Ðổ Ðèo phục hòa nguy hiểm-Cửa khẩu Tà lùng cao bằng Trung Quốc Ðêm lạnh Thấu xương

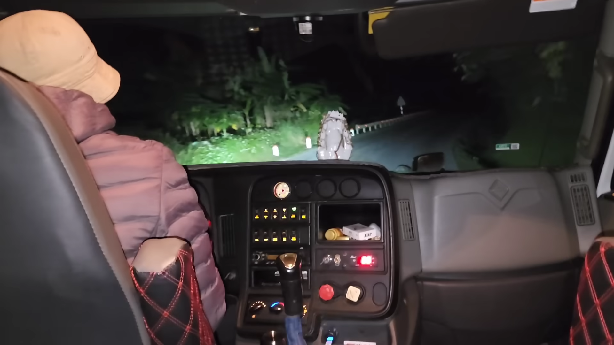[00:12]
Mấy cái dốc nhìn nhân đường này nó hẹp lắm. Này lấy lên được không? Được chị. Bỏ ra cho em chứ bảy phần.
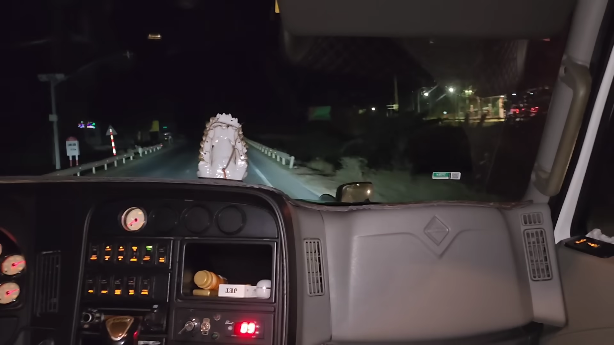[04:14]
Đi cái đường này á, ban đêm á,
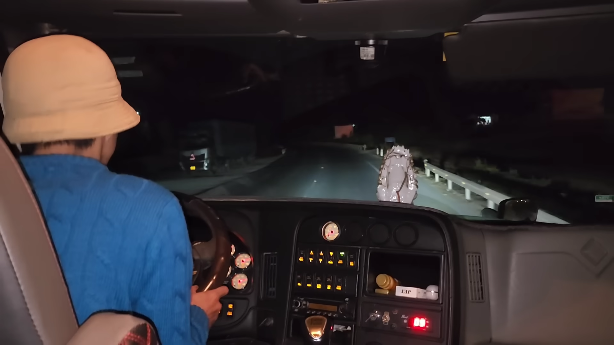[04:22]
lên đường nó ban đêm cũng ớn lắm nha cả nhà, vắng lắm, vắng tanh. Bây giờ bắt đầu mình sẽ băng qua cửa khẩu Tân Thanh.
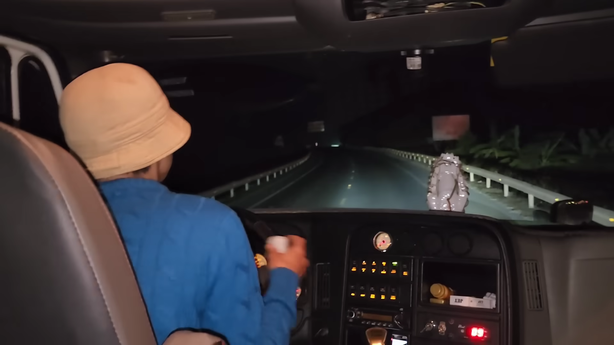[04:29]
Lâu lắm rồi Tuấn cũng không đi nữa, nhưng mà hình như là nhớ là đi qua cửa khẩu Tân Thanh. Đó, qua cửa khẩu Tân Thanh xong rồi tới Na Sầm xong rồi qua Thất Khê.
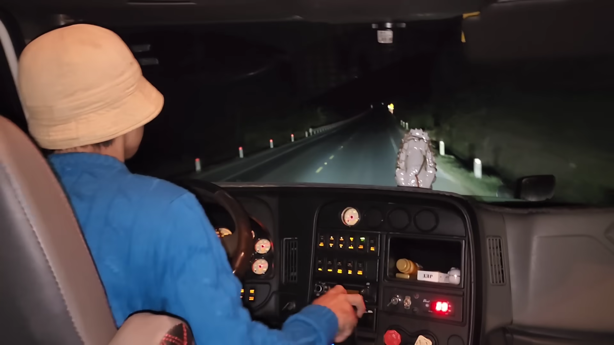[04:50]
Anh Lâm Sung anh mới điện cho Luật để báo Luật mới đi qua được cái trạm dốc quýt nữa cả nhà.
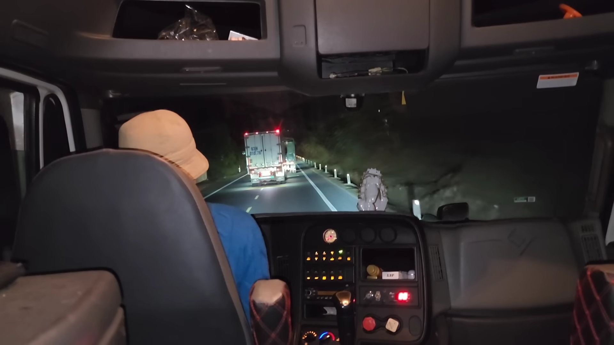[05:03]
đó, qua cạm chậm nhốt quýt để mình báo đi Cao Bằng là đâm thẳng lên luôn. Giờ Túc đi nghỉ ngơi xíu, bây giờ đang đổ đèo á. Này là cái có một cái khúc toàn là đổ không à, lên luôn, đổ luôn. Đường đang làm, đang sửa lại đường.
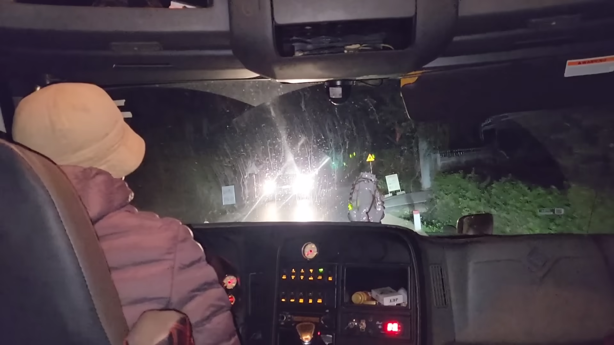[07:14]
Chủ quan cái đèo dễ, tại thế giới dễ chủ quan. Mấy chân trước là đi đâu rồi? Ghê ha. Anh vừa đổ xuống thấy nó đứng giữa, đứng xe đồ giữa đèo luôn.
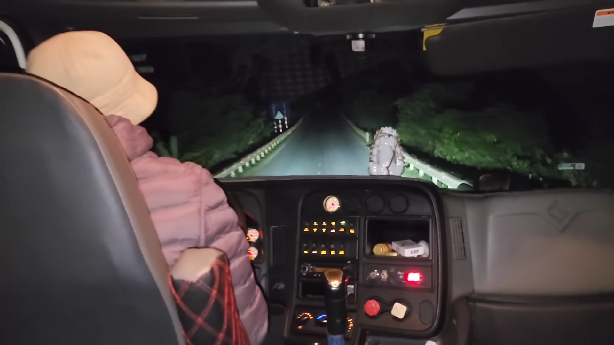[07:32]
Còn là mình thắng thế giới luôn, nhưng mà thắng nó dẻo rồi, đâu có ăn mấy đâu, mày biết không? Né nó chết luôn. Do nó chủ quan, đèo nó đi chủ quan là chết. Đường này đi nó có ban đêm là cũng nguy hiểm lắm chứ, vắng.
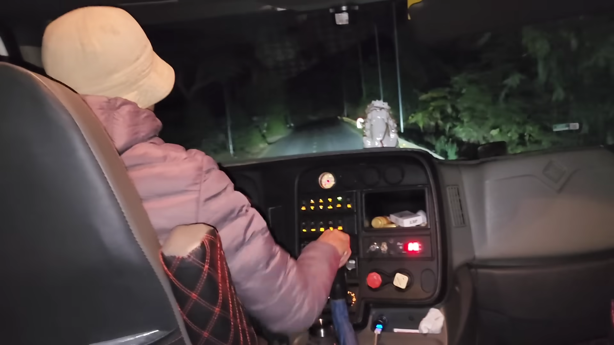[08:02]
Đường nó hẹp, mày biết không? Do đường nó hẹp á. Hắc Khê tới 31 cây nữa. Lạnh ghê ta, lạnh rúng người luôn, lạnh ghê thiệt chứ.